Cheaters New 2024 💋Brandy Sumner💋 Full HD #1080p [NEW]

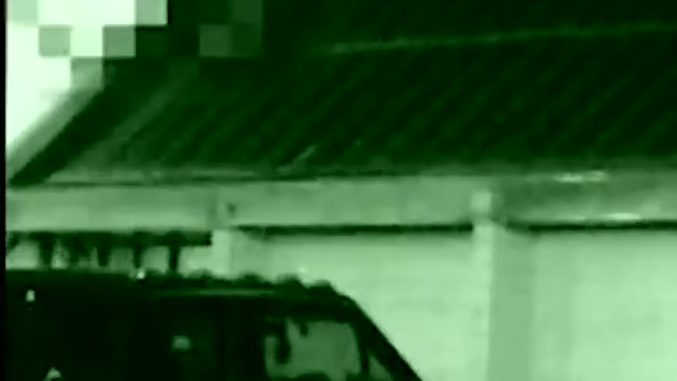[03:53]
Cheaters operatives advance to suspect Jackson's workplace after several days of inactivity.
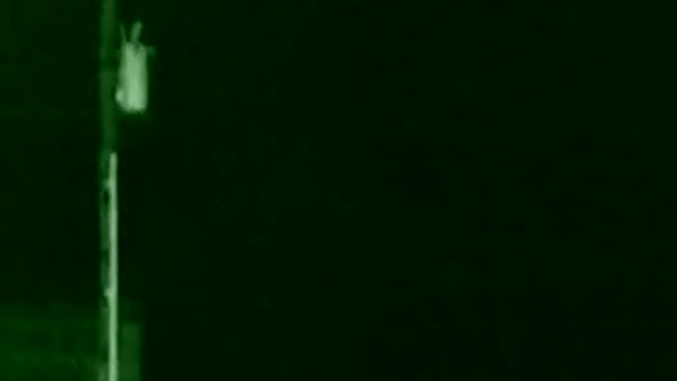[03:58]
Confident that the last has not been seen of suspect Jackson's female friend,
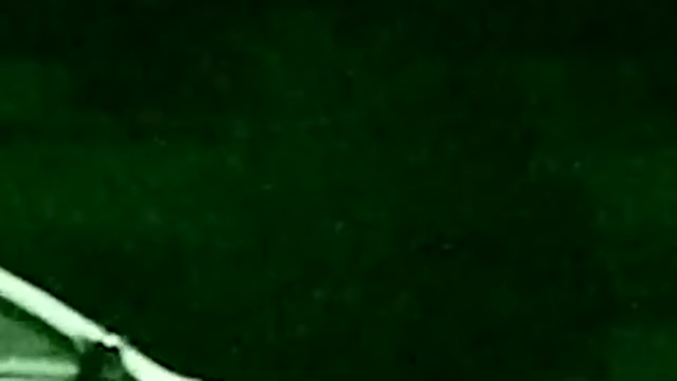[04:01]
Cheaters detectives target a familiar-looking vehicle stopping in a desolate section of the parking lot.
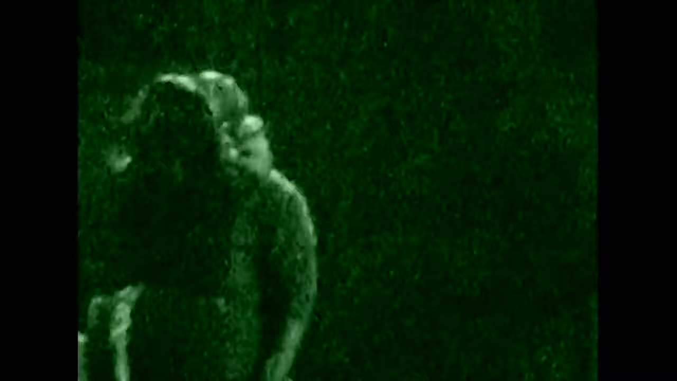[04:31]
Not caring who may witness their deviance, the impassioned couple continues to make out for several minutes before an acquaintance of suspect Jackson breaks up their romantic interlude. Suspect Jackson chats with the occupant of the white truck for several minutes before sending him on his way.
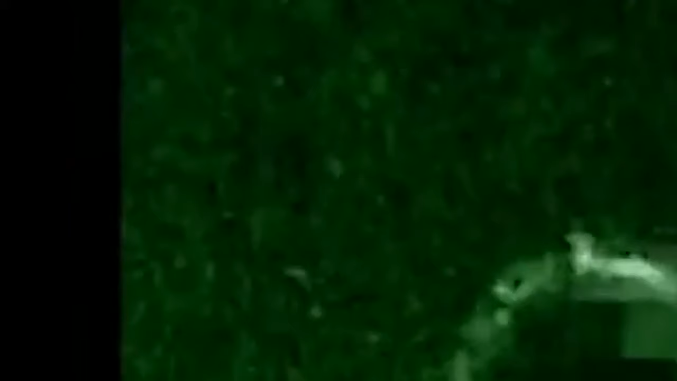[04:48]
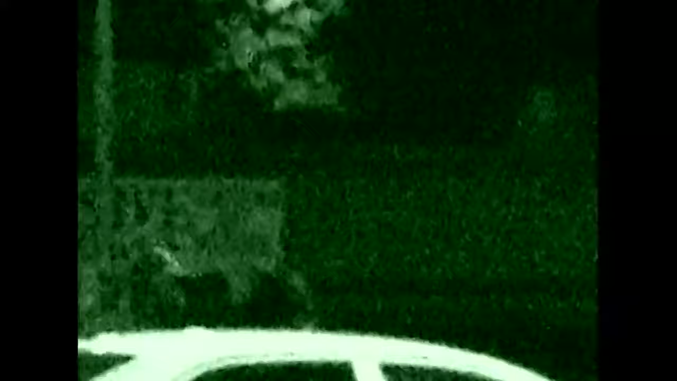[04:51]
The two lovebirds immediately head over to the other side of the car to carry on their heated discussion.
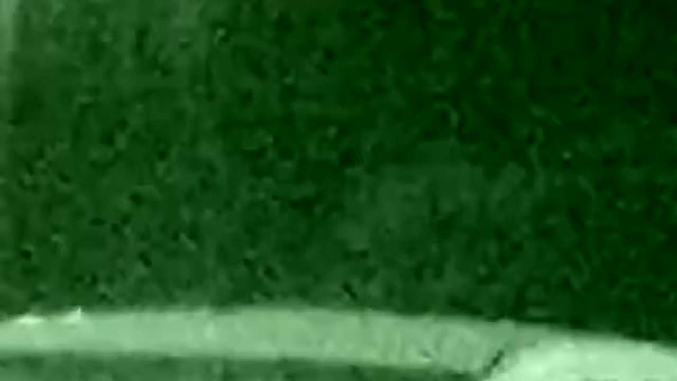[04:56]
After a lengthy makeout session, companion departs, and suspect Jackson returns to work.